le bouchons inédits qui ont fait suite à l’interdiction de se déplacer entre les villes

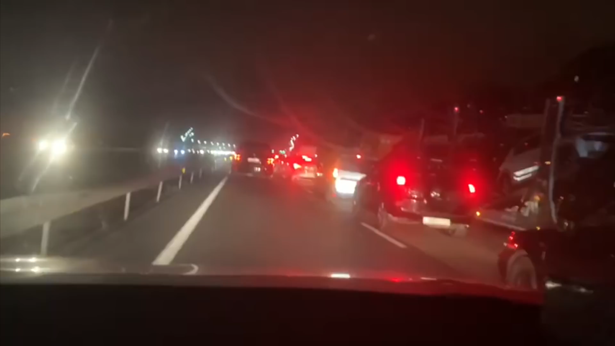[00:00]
normalement, on devrait passer par Jaouez. Le tag.
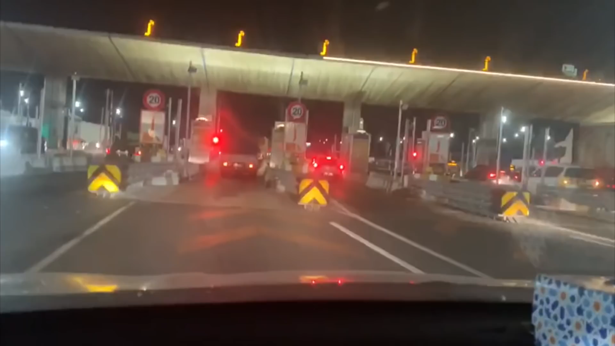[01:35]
À la sortie de Casa. Voilà, c'est bloqué, les gens sont à l'arrêt.
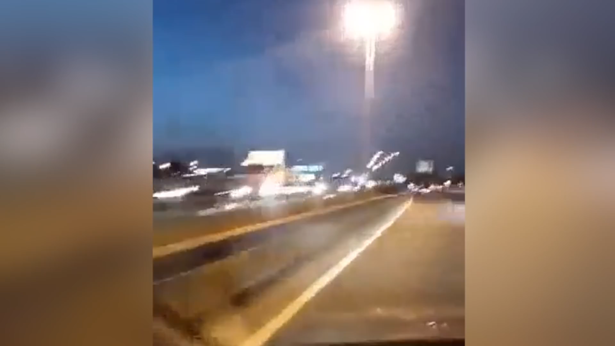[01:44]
Bloqué, bloqué, bloqué, des kilomètres, de temps en temps un accident. Dans l'entrée, dans le sens de l'entrée de Casa, ça va encore. Et dans l'autre sens, c'est bouché, blindé, blindé. Masha'Allah, Masha'Allah, le gouvernement est là. Comment provoquer la panique quand il n'est pas encore là? Et bien sûr, les gens conduisent dérangeusement parce qu'ils veulent rentrer vite.
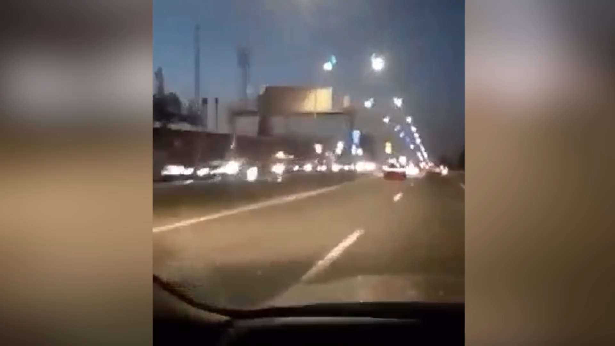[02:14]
Voilà, c'est blindé et ça fait des kilomètres que sur l'autre voie, ils sont à l'arrêt sur l'autre voie.